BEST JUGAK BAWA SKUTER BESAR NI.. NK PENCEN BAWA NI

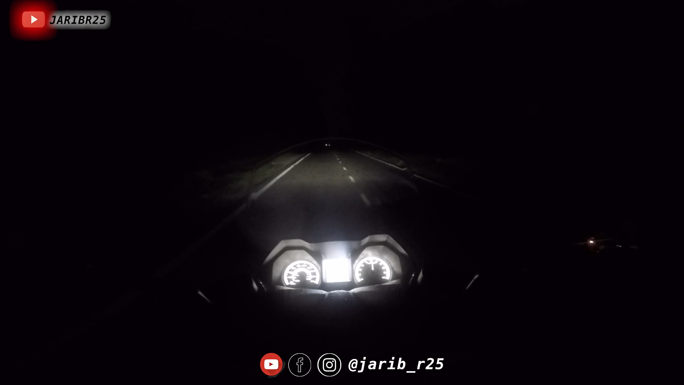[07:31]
Lampu tinggi macam ni Wuih tingginya Sampai kat peraik Sampai kat peraik berutur Tinggi dia Tengok eh Dia radius sampai sana Sampai sana Memang tinggi lah Eh tinggi Memang besar radius Lampu dia Macam kita suruh spotlight Tu boleh nampak Dia punya seluhan dia Oh Oh Hoi Kalau orang naik motor sebelah aku ni Dia tak payah buka lampu lah Aku tolong cover lah lampu dia Ada Odo Ada Jump Ada Indicator